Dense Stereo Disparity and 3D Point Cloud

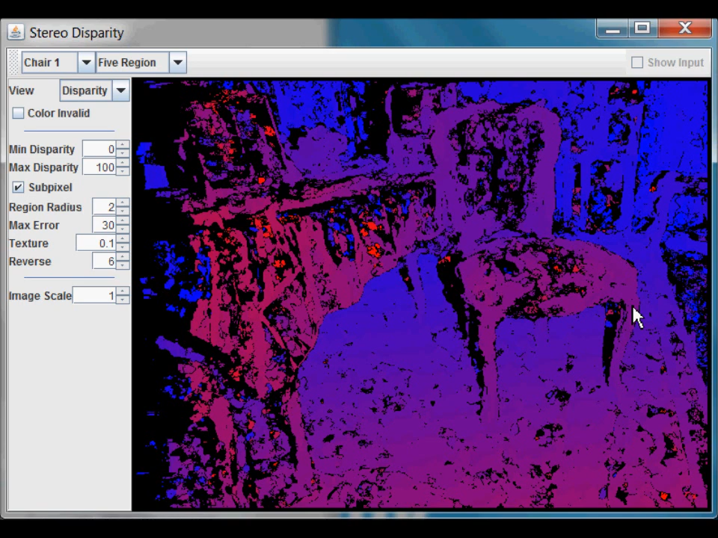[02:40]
Let's change it to the 3D view again. However, this looks a bit noisy, so let's increase the size of the region radius to 4. And that looks a bit better. So, by clicking and dragging on the image, you can move the camera to the right,
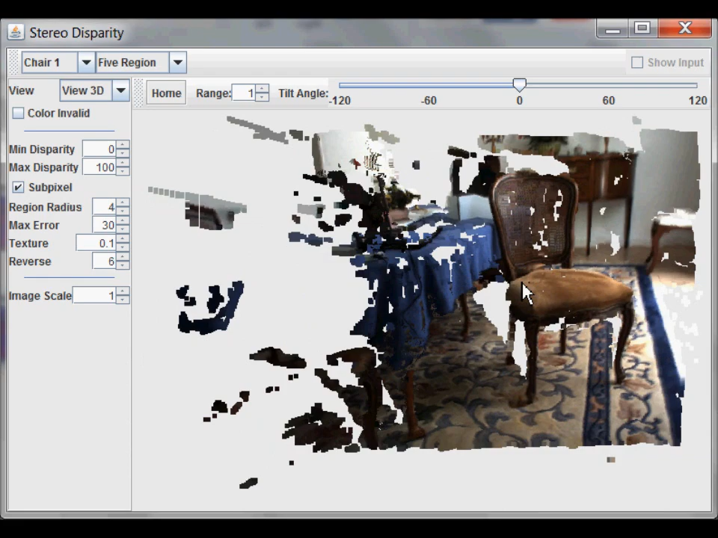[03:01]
to the left, up, and down. You can zoom in and out by increasing the range. And you can also tilt the camera up and down. And then, to return to the original view, simply click on the home button.
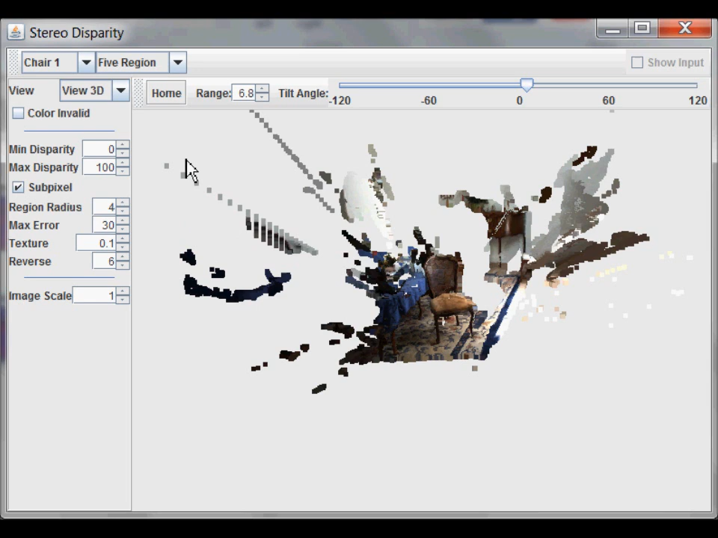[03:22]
You're probably getting sick of looking at this chair, so let's take a look at a different image. Here's a sundial outside. If you move the camera around, you might notice that behind objects, it's always white.
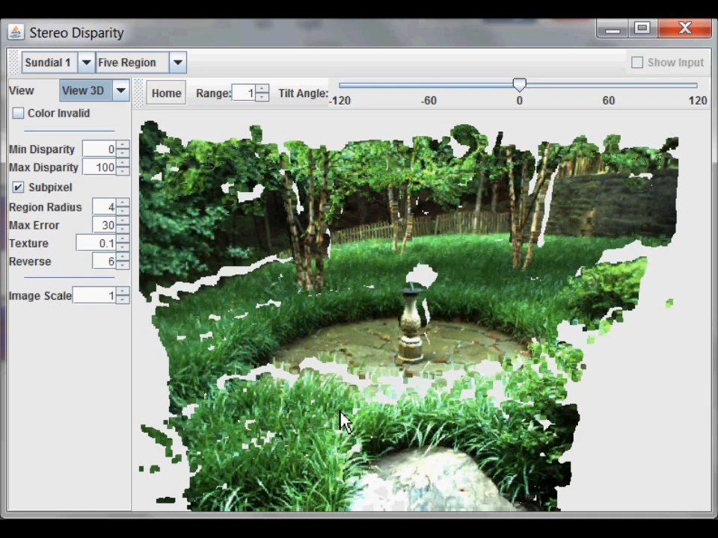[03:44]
Which, in this case, means that there's no 3D information behind the object. Which makes sense, because a stereo camera cannot generate a model for what it cannot see. To get a better idea of what this looks like, let's give it a top-down point of view.
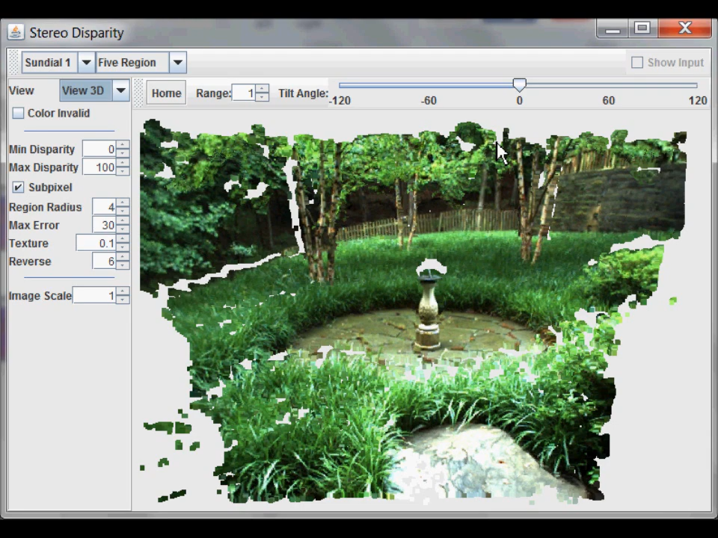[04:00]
So, that involves tilting the camera, and zooming out.
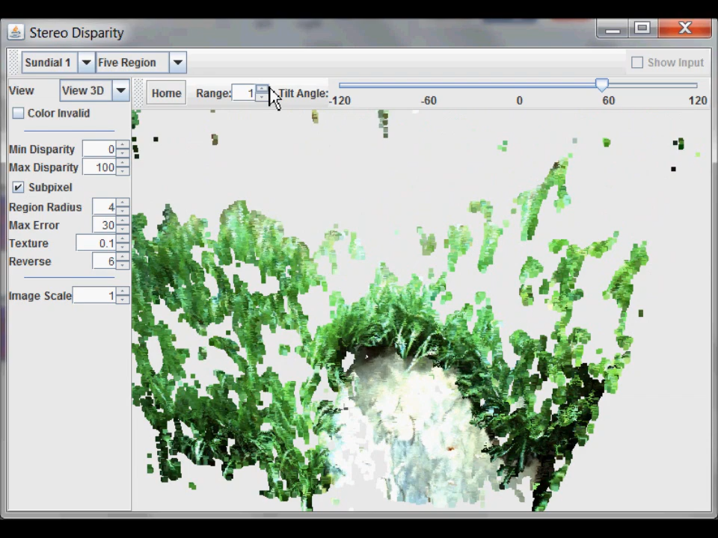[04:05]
So, you can see the shadow behind the sundial very clearly right here. And there are also some shadows behind the trees and bushes. All the stuff around here is known as stereo smear.
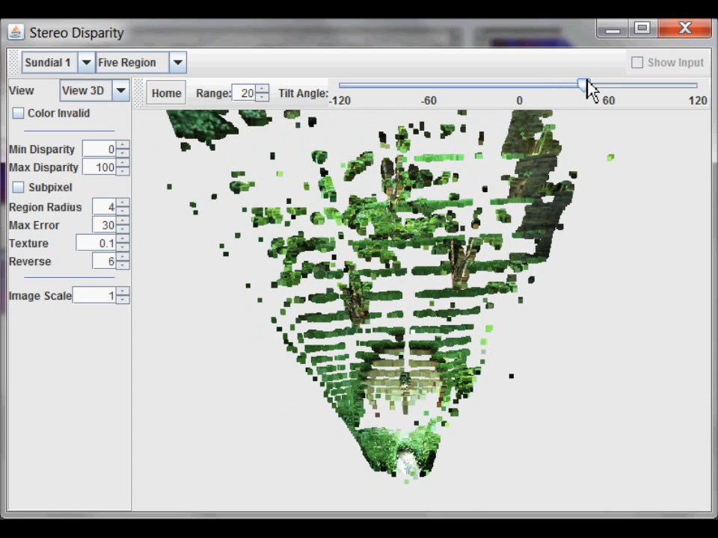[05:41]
So, if I turn it off, you can see that the disparity is now only computed at discrete points. Let's make it even clearer. And then, if I turn subpixel back on, it becomes much smoother again. Texture refers to a filter that tries to remove regions which are ambiguous that are caused by repeated textures in the image. When that happens, it's hard to find a distinct, unambiguous correlation. If I increase the number, it will become less tolerant. So, let's see what happens if I set it to 0.5.
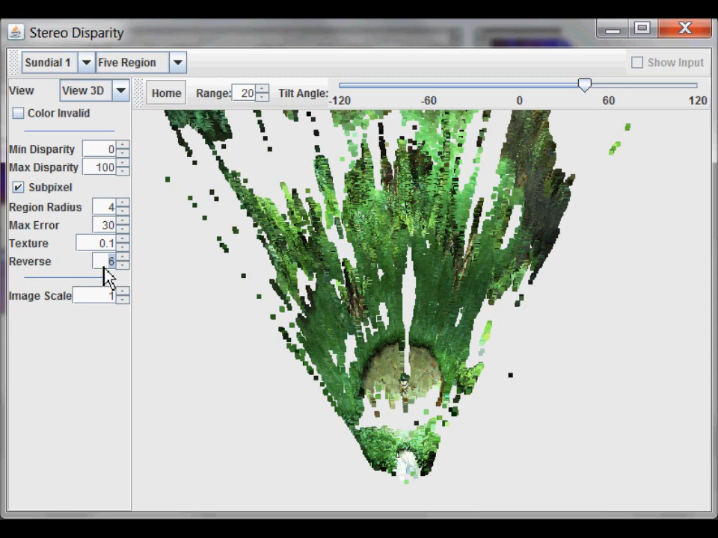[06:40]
And, if you have the true matching disparity, you should come up with the same result from left to right and right to left. So, this reveres to the tolerance in pixels. If I set it to 0, it has to be a perfect match. You can see I've filtered out some of the objects around here and left a decent number of pixels remaining.
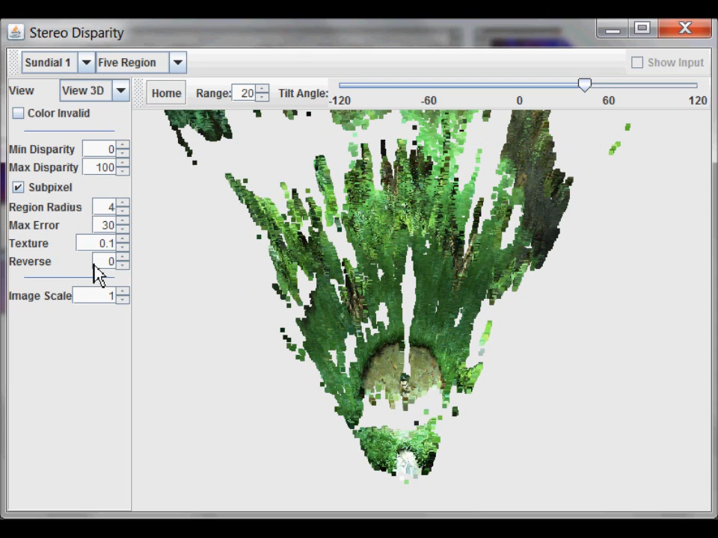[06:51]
Image scale scales the input image up and down. So, if I set it to 0.5, I'll be processing a much smaller image and it will be much faster.
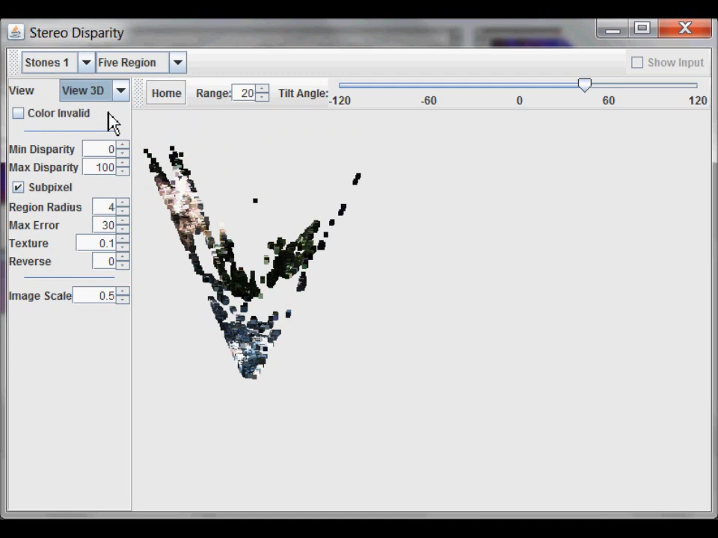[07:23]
So, here's the left point of view and let's go back to the full image size.
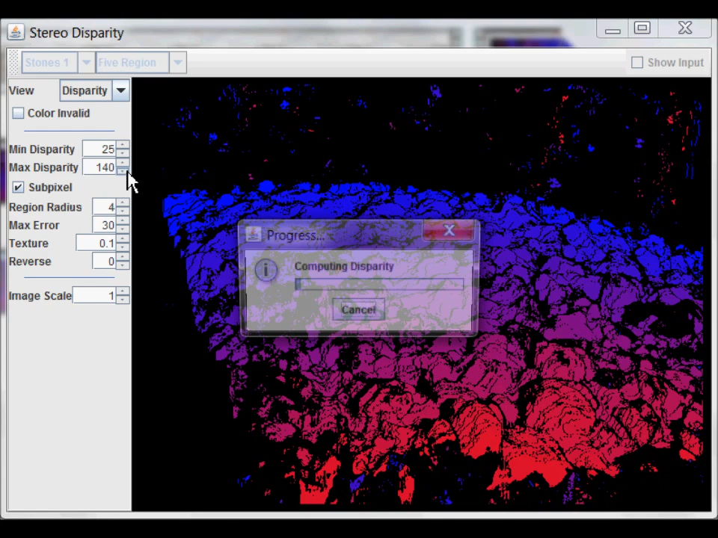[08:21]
And let's increase the min disparity some more. Okay. Let's bring it back to the way it was before. And put 250. So far, all the processing has been using a five-region algorithm.
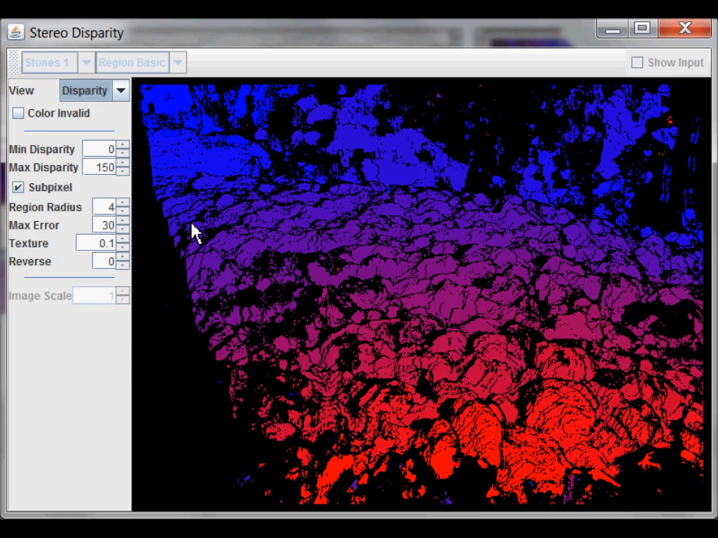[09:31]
And in general, the five-region produces better results. However, if you want to turn off all error checking and just use a single-region, the fastest is the region basic. Which you can see is a lot noisier.
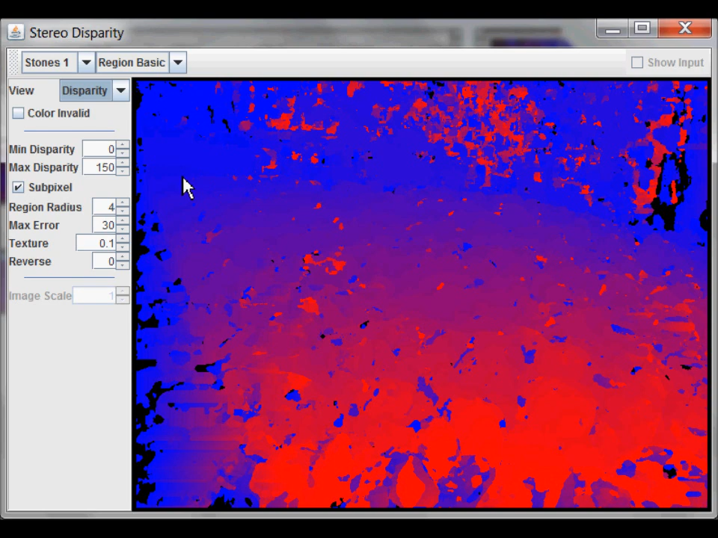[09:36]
However, it is also a bit faster. Let's take a look at the 3D view.
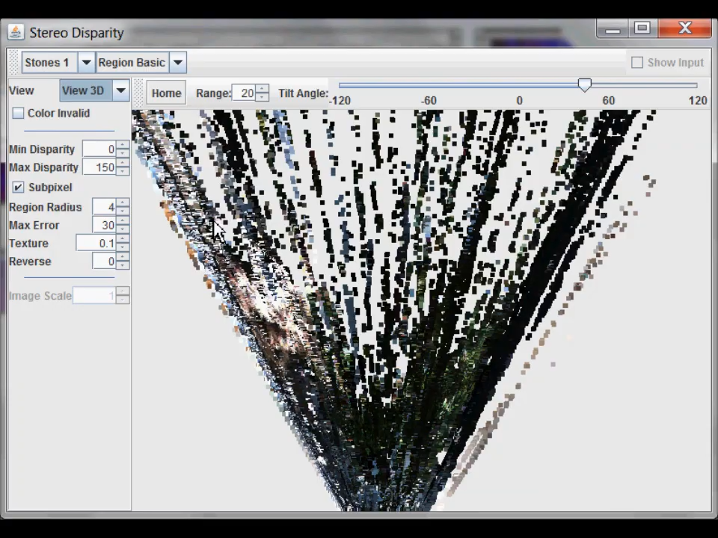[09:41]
And let's go back to the home view. So, you can see there's a lot of noise, but faster.
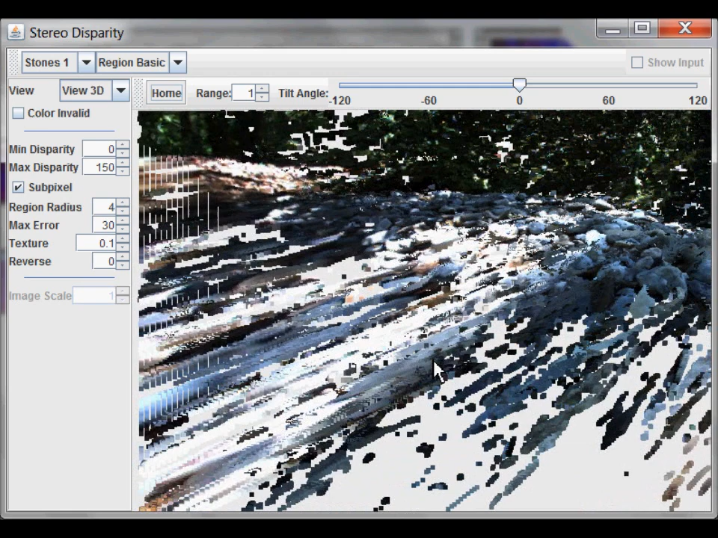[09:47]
Less noise, but a bit slower. And then the best, but also the slowest.